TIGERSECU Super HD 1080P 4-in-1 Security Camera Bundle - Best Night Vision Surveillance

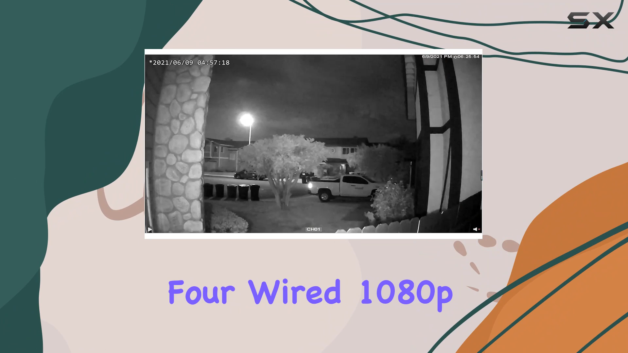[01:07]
Included in the bundle are four wired 1080p security cameras, a 12V5 and 100V, 240V power adapter,
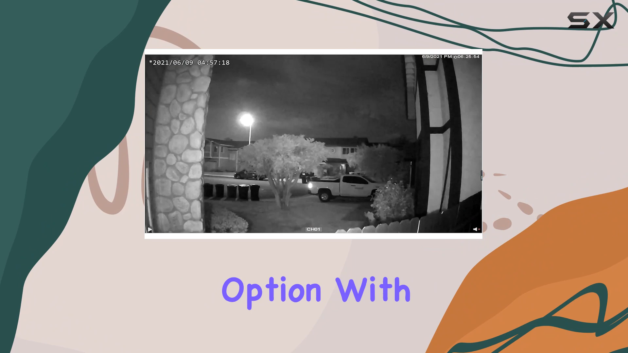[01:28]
robust build quality, and effective night vision capabilities.